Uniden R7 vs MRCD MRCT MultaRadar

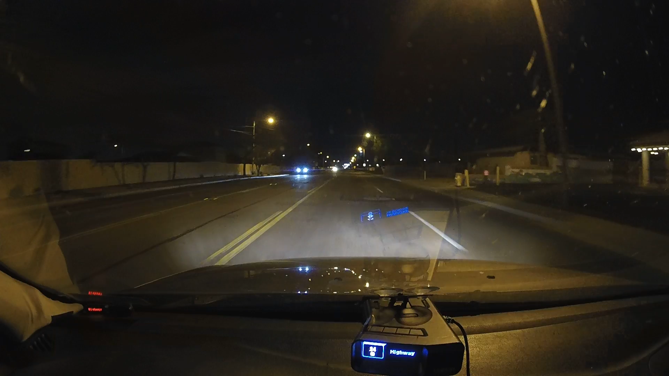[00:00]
okay we're driving with the new unit in R7 and we have a very difficult RF scenario up here we have a speed sign K band speed sign facing our way then a KMRCT source facing our way
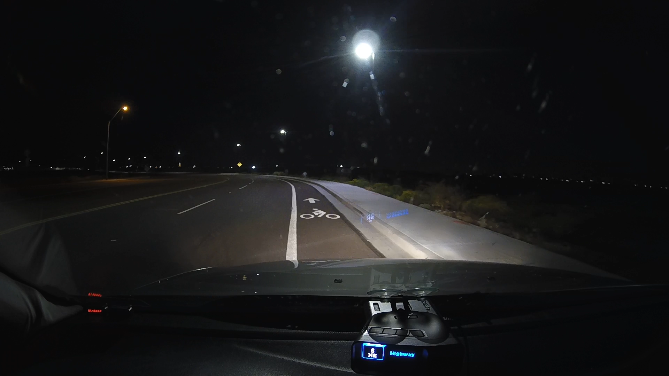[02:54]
and this time turn TSF back off back off off exit exit
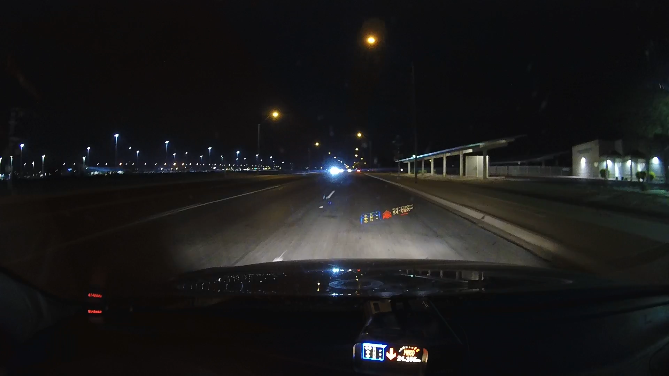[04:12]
we're passing the one on the left going the other direction now we're passing the one on the left going the other direction the one on the right.